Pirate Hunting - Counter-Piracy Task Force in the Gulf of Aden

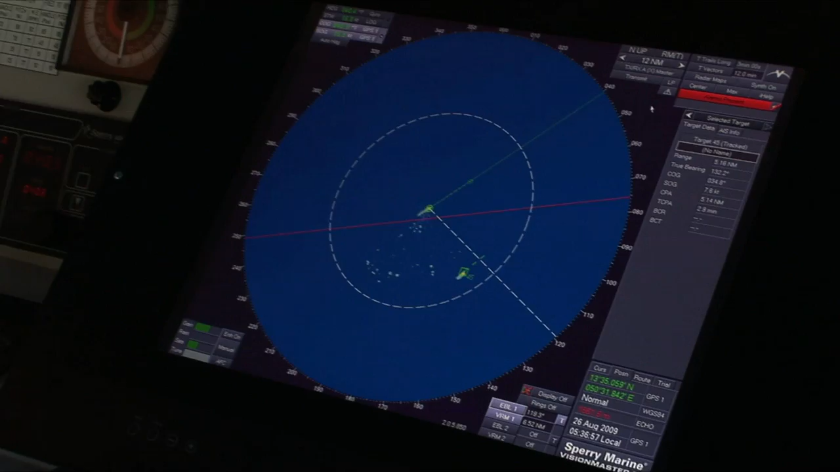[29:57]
Den endrer kurs mer mot oss enn hva den hadde fra början. Her er det.
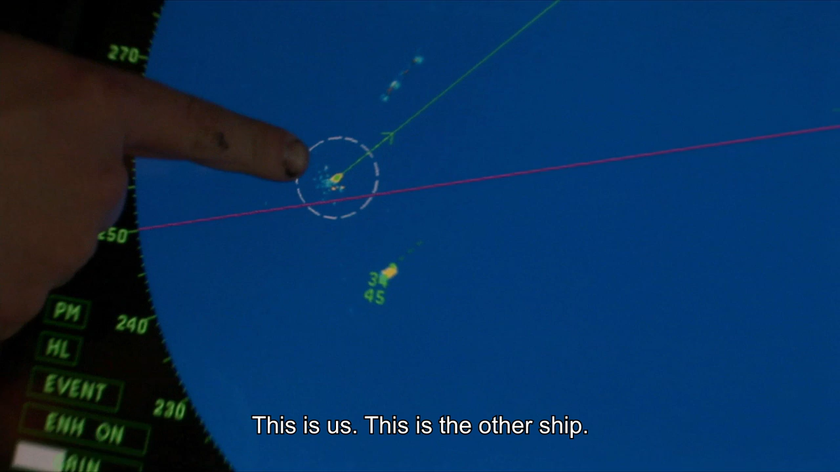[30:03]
Her er det. Og her oppe har vi NATO warship.
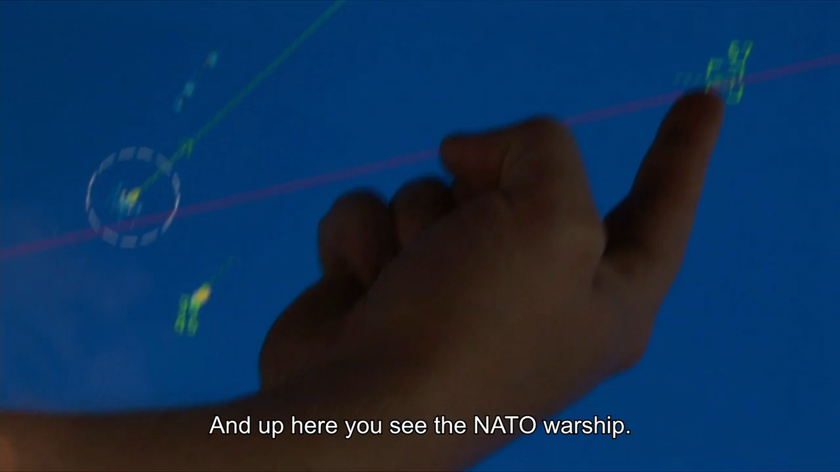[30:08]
NATO warship. This is Bosiaset, kom inn.
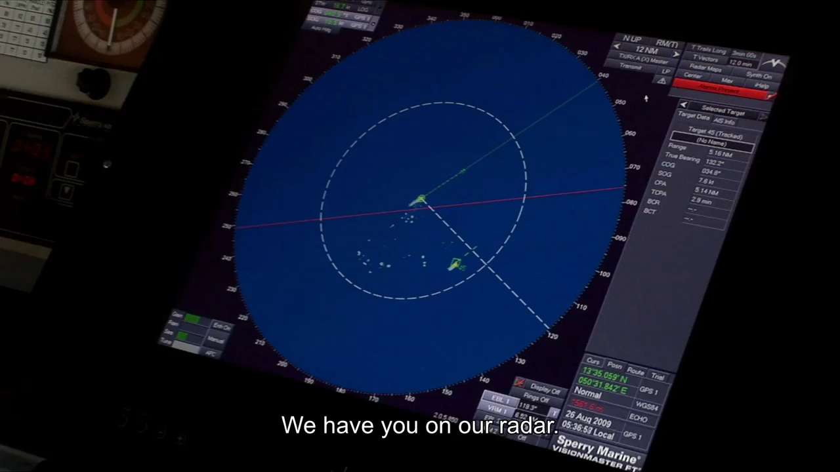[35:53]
We have you on IFRS, over.
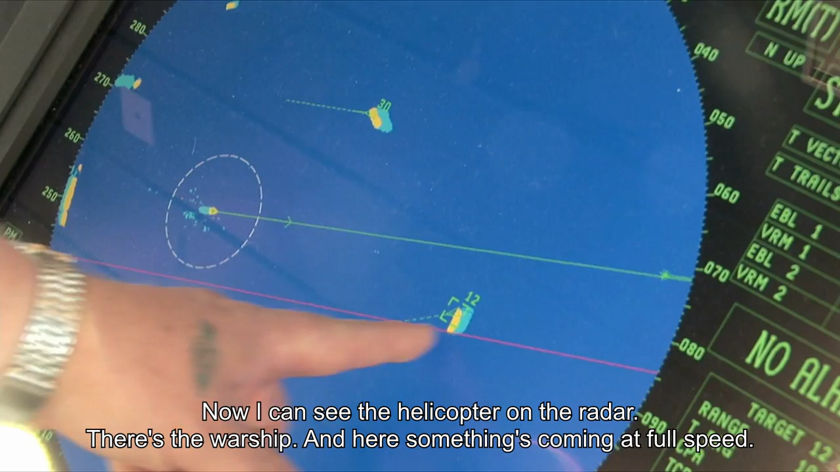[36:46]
Der er krigsfartøyet, og her kommer jo et full fart. Ja, men nå snur han opp også nå.
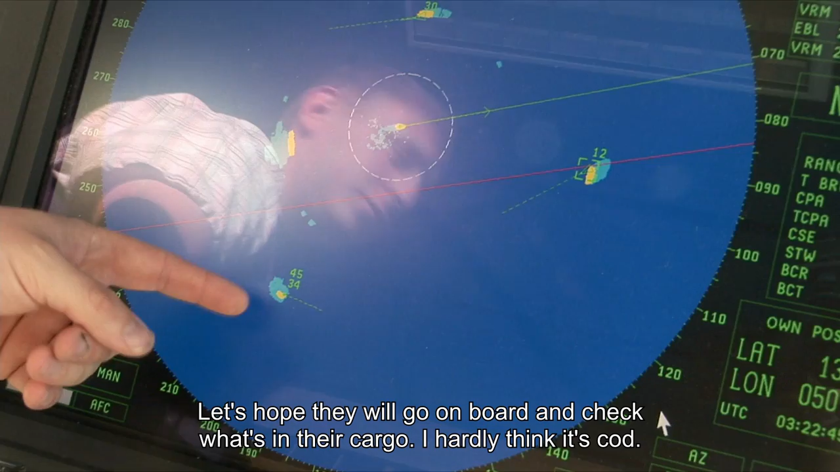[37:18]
Jag tror knappast att det är torsk.
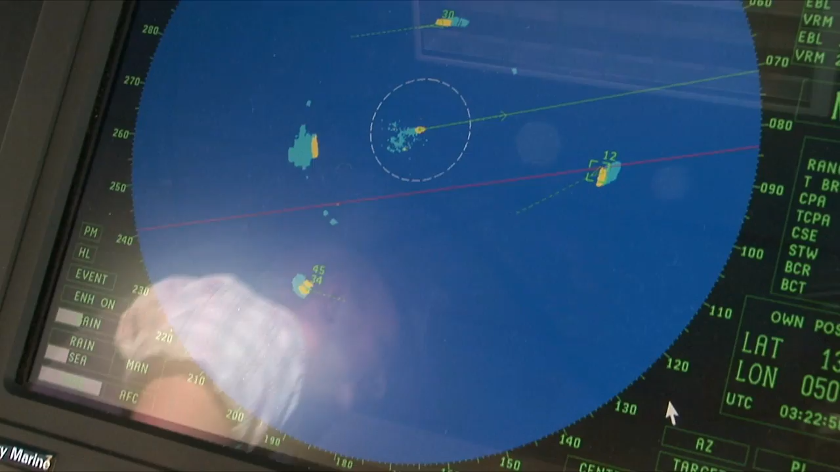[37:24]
Meanwhile, the warship Fridtjof Nansen also receives a dramatic distress call.